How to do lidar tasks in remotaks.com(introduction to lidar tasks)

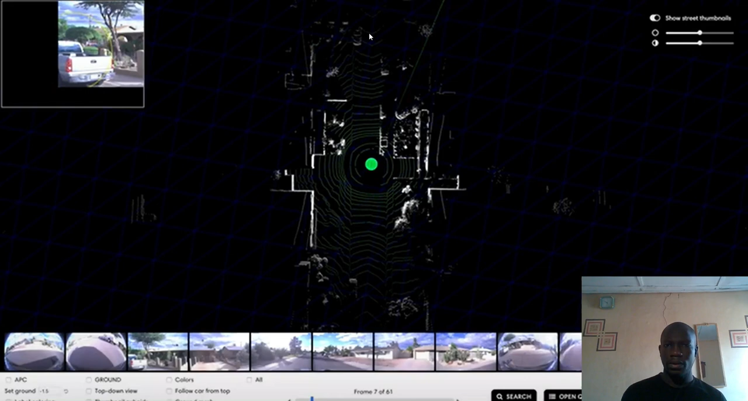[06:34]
I'm going to look at the lidar points for all 61 frames in this task. In this situation, we're not going to use ground points. Here, you can click around through the different and check here to see.
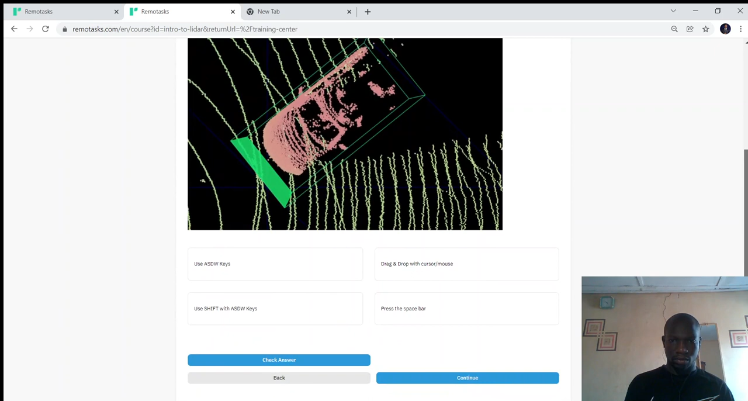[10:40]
You drag and drop with cursor. You use the shift, you use this.
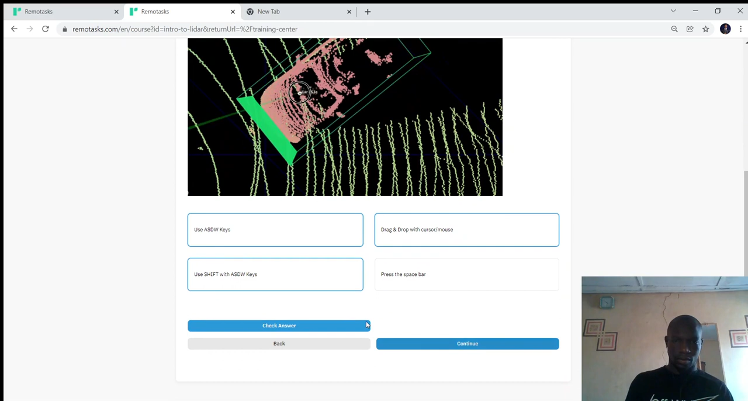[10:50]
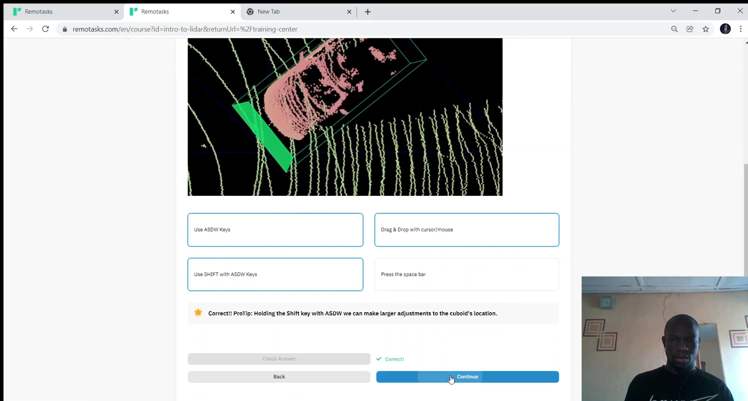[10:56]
So, how do we make a small adjustments?
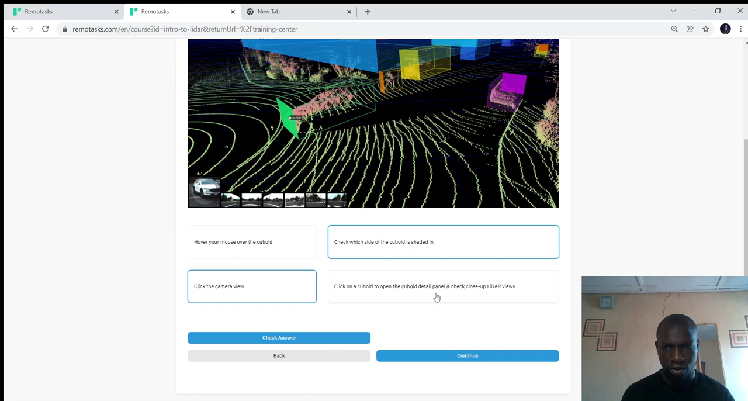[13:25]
click on the keyboard to open the keyboard detail panel and check close up the LiDAR view. You can check that in the LiDAR view.
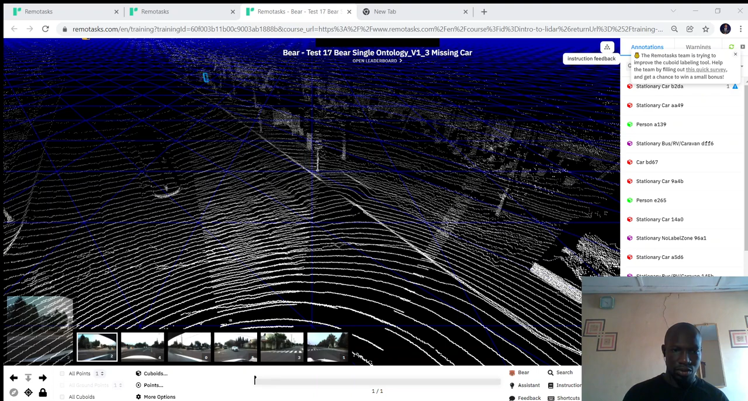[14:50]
We got our keyboard here. Keyboard is set.
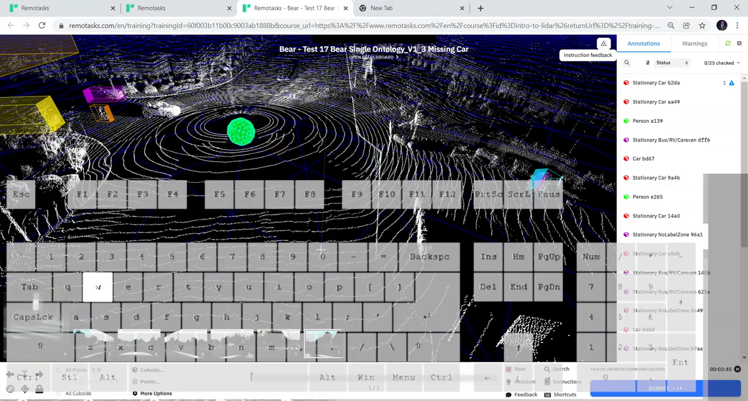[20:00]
So, yeah, have you found any object that looks like a car? Yeah.
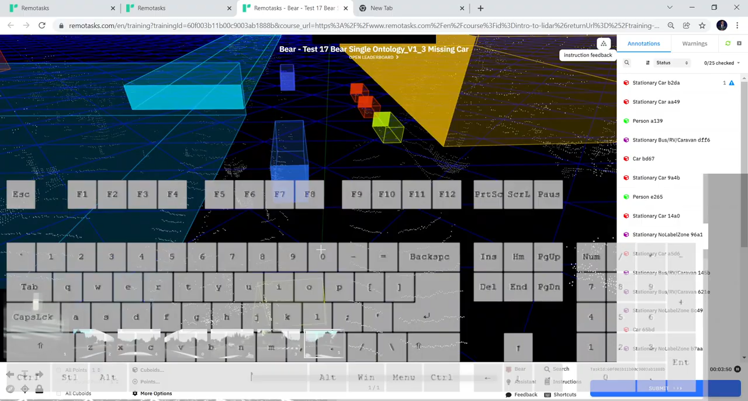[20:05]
Now remember that it must be facing the top part of our screen. was facing the top of our screen. Yeah, we got one. It's looking like a car, but let's see. Now, it's here.
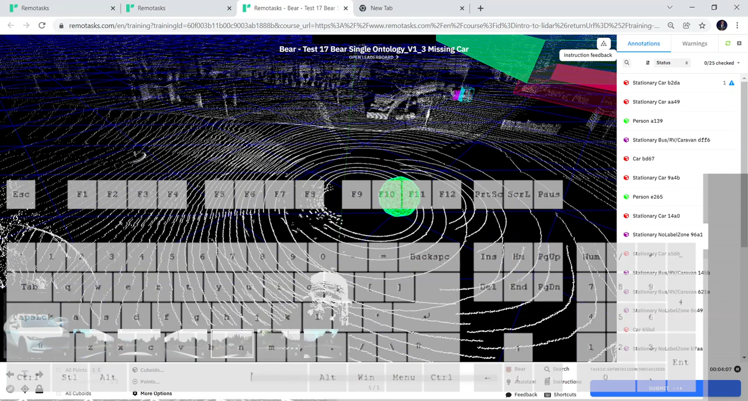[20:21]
Look at, okay. Look at the left. Look at the thumbnail by the left, the bigger one. You can see that it's showing an SUV. Yeah, that's the car. That's the car we are touching. That's the car we're touching right now. It's showing the SUV, right?
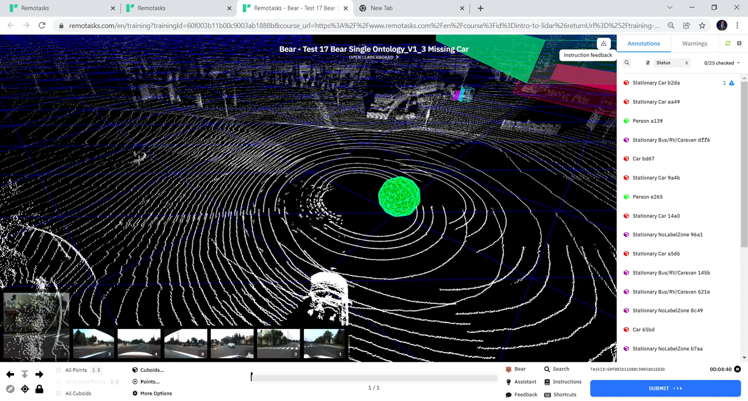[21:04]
So it shows that that is a real object. So you can check there. I was thinking this was a car, but when I looked at it from this angle, I found it was not a car. It was something else, okay? But here, our arrow is there. It's showing that it is a car, all right? So what do we do?
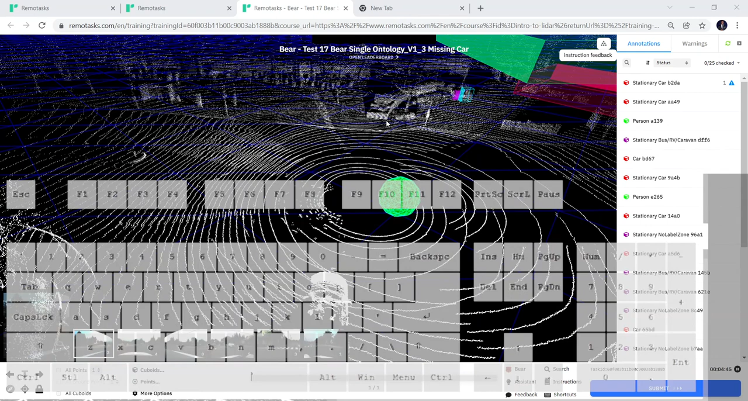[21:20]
We go over that car. We go over the car like this.
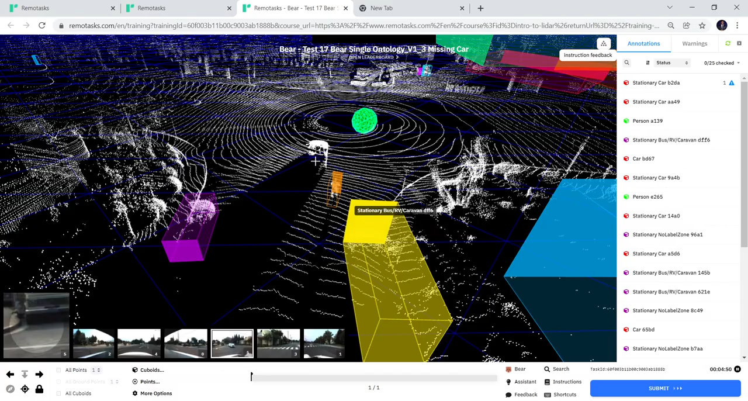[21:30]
And then we drag.
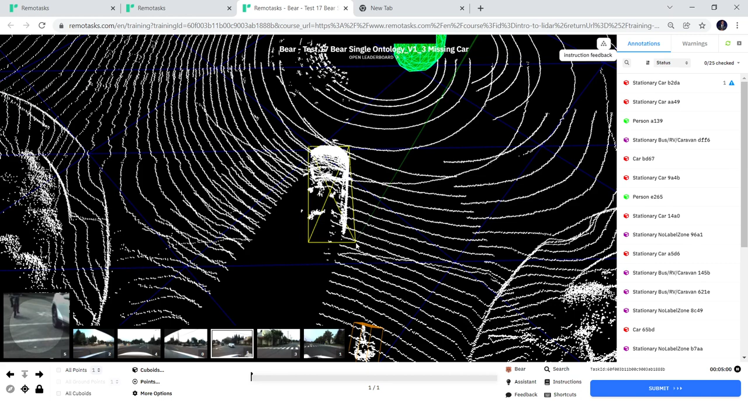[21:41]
Okay. Now, after you draw, the next thing to do is to select a label. What's this? It's a car, so we select a label.
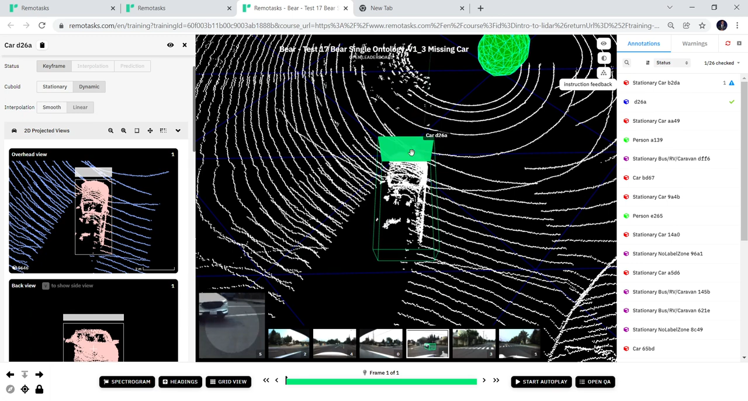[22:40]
If we give it a camera view, can we have a camera view? Yeah, it's the shaded part, okay?
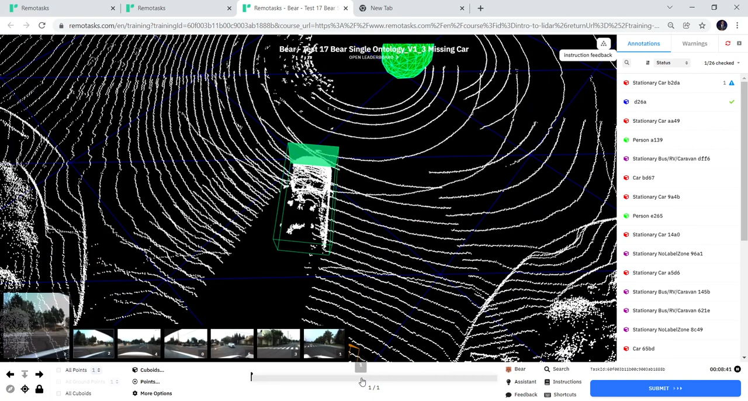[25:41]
It's called the library. All right, I'm just going to show us the key in a short while. And
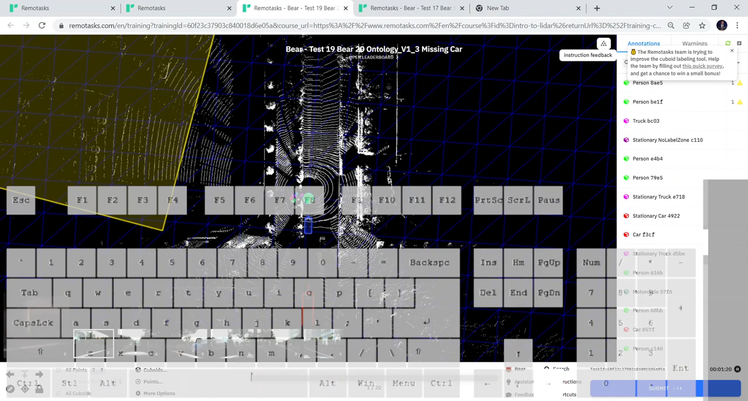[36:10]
All right. Now I'm going to show us APC.
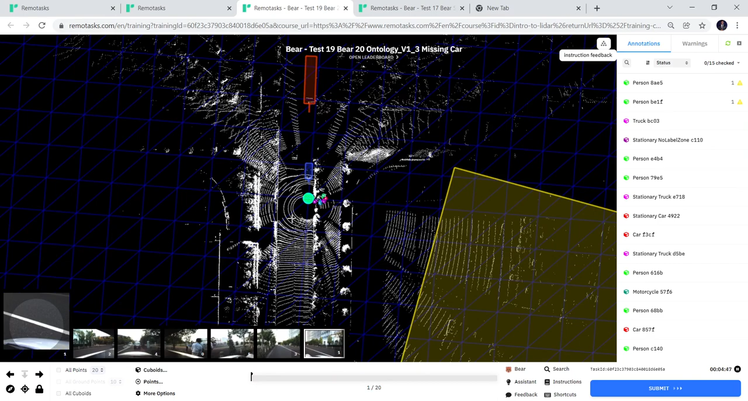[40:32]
finding the track, and we can find the track here. We have to turn it up to be able to annotate. Then we have to shift and shift. Now we have a good point. We have a good flat point. So we go down. We go down. I press the F key to go down there. Then we move with our W key.
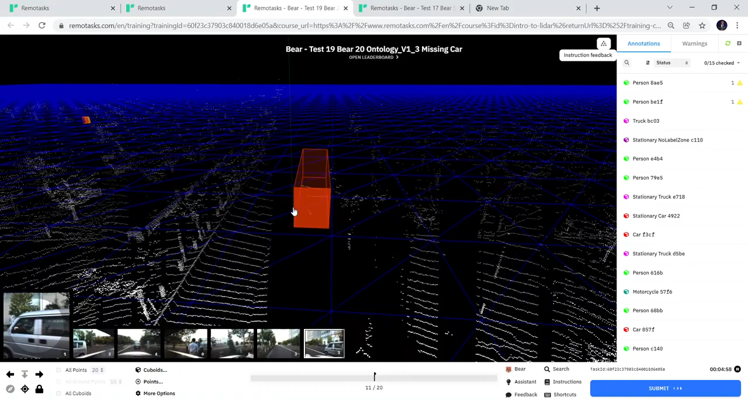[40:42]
Turn to the left, move to the right, move to the left, turn again a little bit,
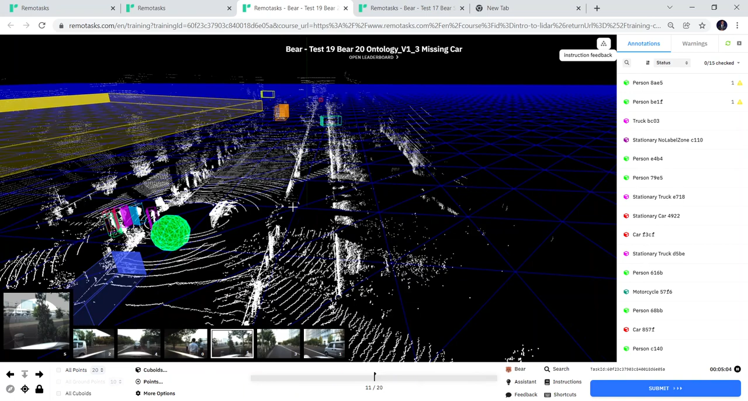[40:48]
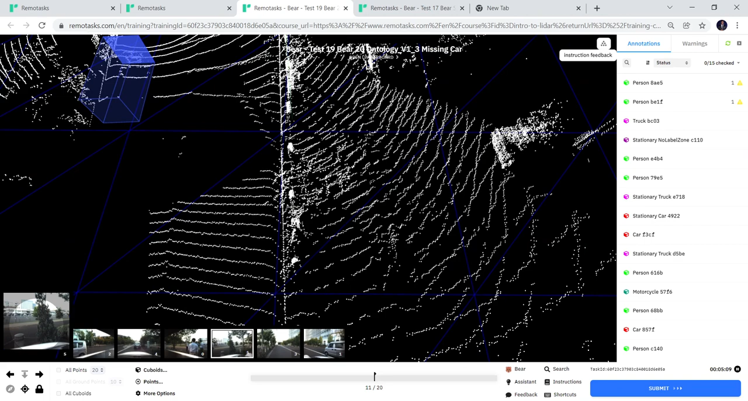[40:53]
then move upward. Yeah, we got the car. So we're going to draw.
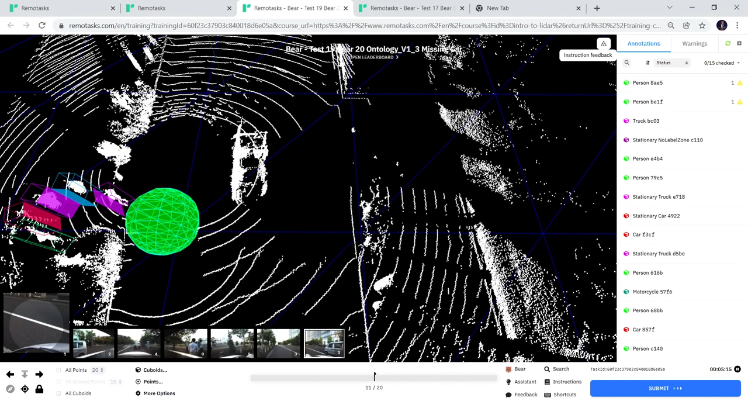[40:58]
Okay, and what do we label it? Let's check camera view. What's this? All right, it's a car. It's a car, okay? So we need to label it.